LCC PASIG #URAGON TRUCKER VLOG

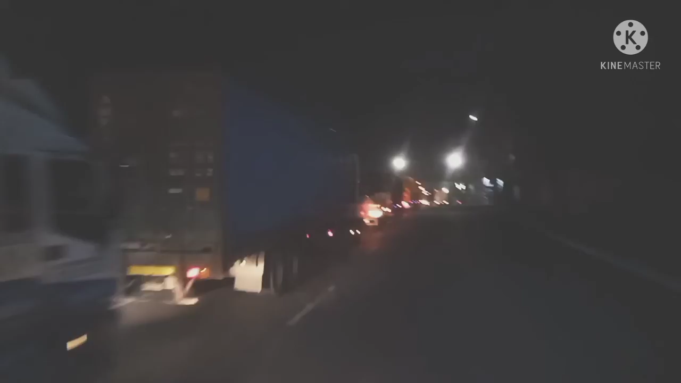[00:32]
Sarapli na yan eh. Parang malabo yung ano mo doon. Malabo ang ano? Ano, tinan mo? Oo. Oh. So, pinipilaan ito dito. Pinipi? Makami ba tayo po? Uy! So, pinipilaan nyo dyan, pinipi? So, kaka ano, mamaba pila dito. Dito ka daan?
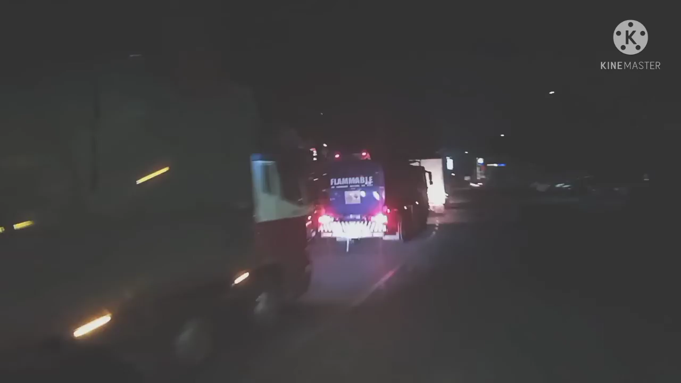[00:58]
Mamaba eh.
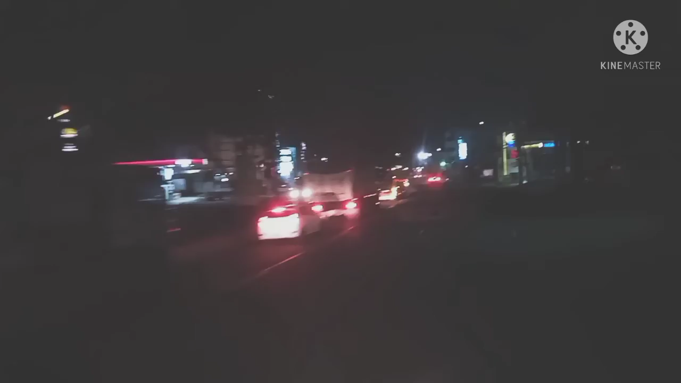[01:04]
Pagka, ano, reinforcer, sabihin mo, papunta ka ng Muñoz. Ano dyan? Pwede ka naman dumiretso dyan, di ba? Pwede. Pinigay niyo po ito dyan, o. Pagkaya, yun, ikaw. Oo. Yan. Pinita niyo yung motor dito. Pagka, nasita ka ng reinforcer dito, sabihin mo, papunta ka ng Muñoz. Eh, nag-u-turn niya yung malaking isa, o. Pwede mag-u-turn dito.
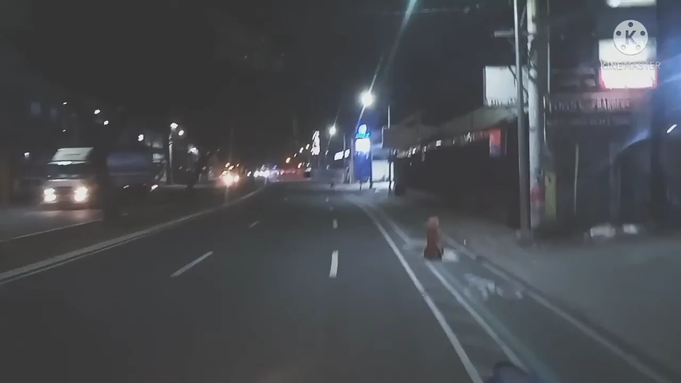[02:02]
tulong. Ito yun, ano na ah. Napunta na tayo ng stop ah. Hindi na tayo naman ulit. Saglit lang naman yan. Pero, maunahan pa rin natin yun. Ito, nakakapan. Nakapila doon. Tingnan na lang. Bantay ba?